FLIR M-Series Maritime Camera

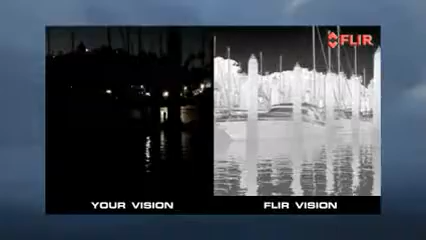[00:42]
There's no reason to stay off the water at night, especially with cutting-edge technology like this helping you stay safe.
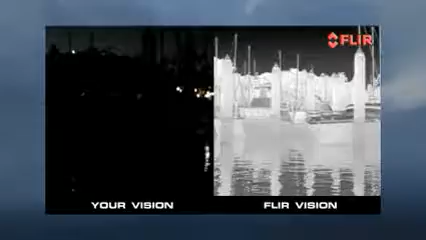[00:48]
And thermal imaging has made boating at night safer. Now FLIR, the leader in thermal imaging for over 40 years has come out with the M-Series,
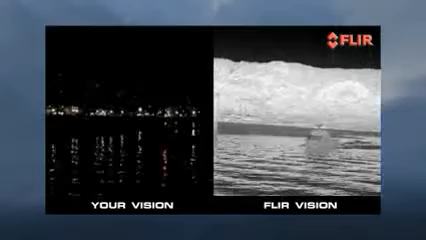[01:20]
so you can see better, see more, and see farther than ever before.
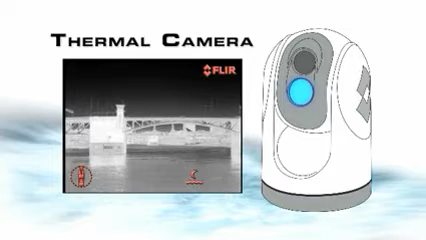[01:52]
It's so powerful that until now you couldn't get a thermal camera this good without joining the US Special Forces.
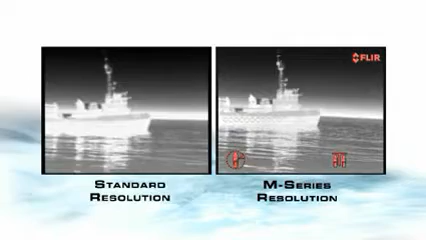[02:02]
It has more than four times the resolution of standard thermal cameras, giving you greater image detail than you ever thought possible. FLIR has also given it more than twice the range performance of earlier systems,
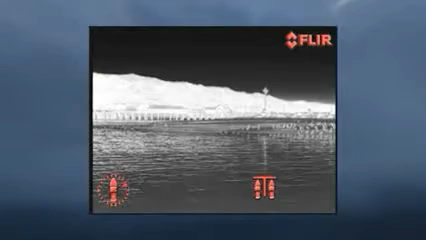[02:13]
so you can see smaller objects from farther away. Its field of view is balanced to allow you to see distant objects while simultaneously letting you see what's going on around you.
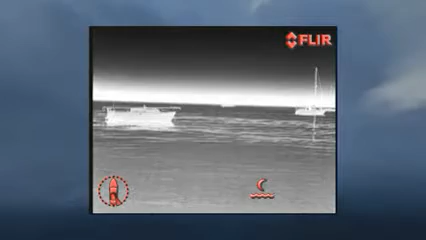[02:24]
But for those times when you need to see something a long way off,
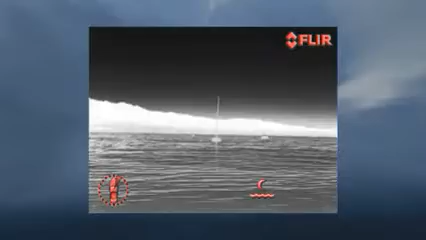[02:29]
it also has 2x and 4x electronic zoom functions.
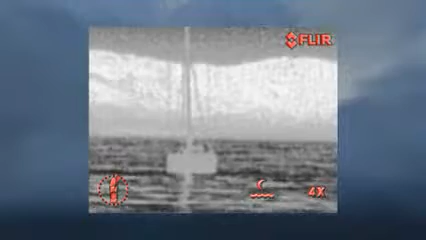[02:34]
Like all FLIR's thermal cameras, the M-Series makes pictures from heat, not light.
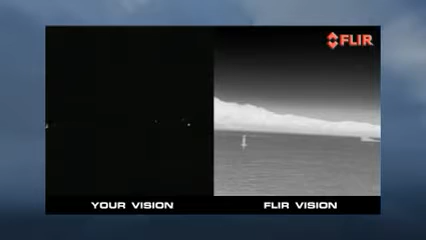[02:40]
So whether you're in total darkness or bright sunlight,
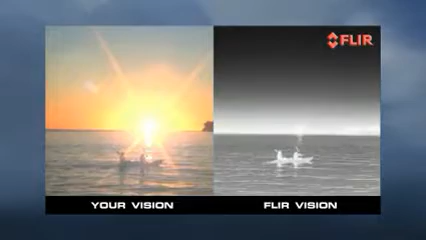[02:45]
thermal cameras let you see what your eyes can't.
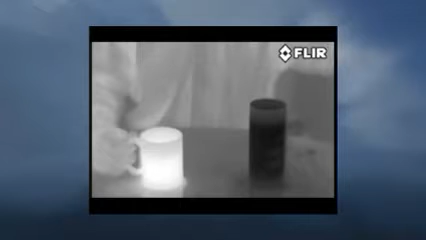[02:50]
Everything around us gives off thermal energy, even ice.
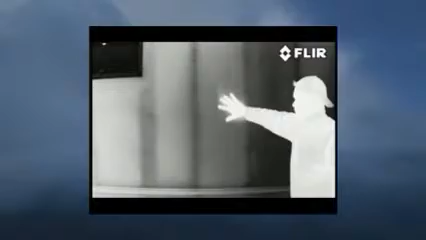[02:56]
FLIR thermal cameras reveal subtle temperature differences, so you can see buoys, bridge abutments,
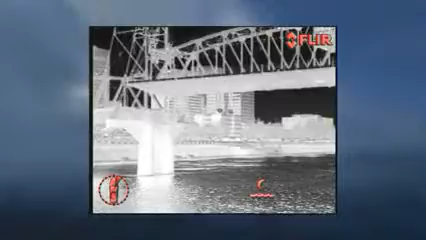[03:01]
docks, rocks, other vessels,
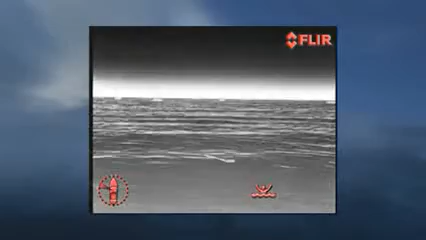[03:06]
even floating debris and other things that radar might miss. This may seem like rocket science, but thermal images are as easy to understand as black and white TV pictures.
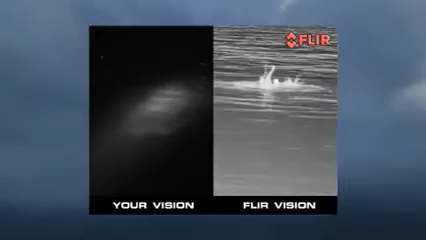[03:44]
FLIR gives them the edge they need.
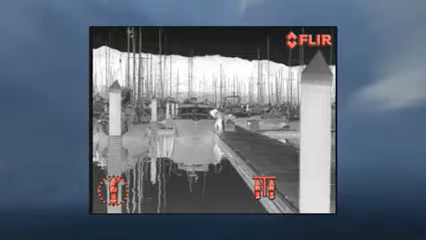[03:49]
And when you're tied up alongside the pier or riding at anchor, the M-Series gives you and your passengers an added layer
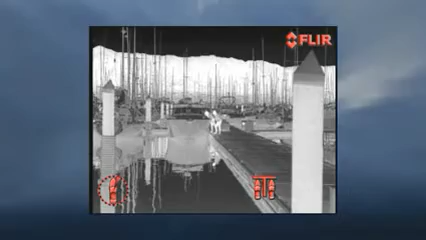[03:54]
of security because no one can sneak aboard uninvited.
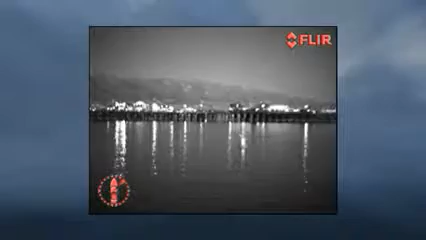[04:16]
identifying other vessels, and checking out unfamiliar inlets and harbor entrances.
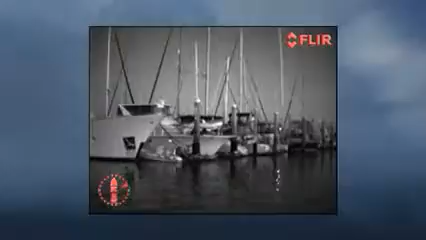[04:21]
These cutting-edge cameras are enclosed in a rugged sealed gimbal enclosure
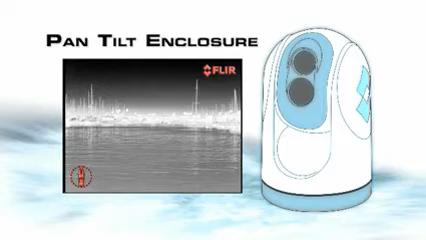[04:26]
that provides continuous 360-degree pan and plus or minus 90-degree
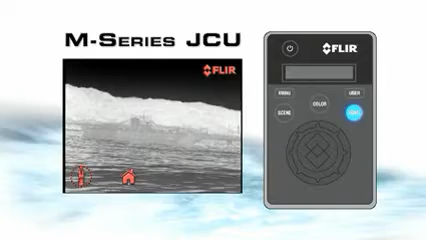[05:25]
The JCU lets you select from the four color palettes,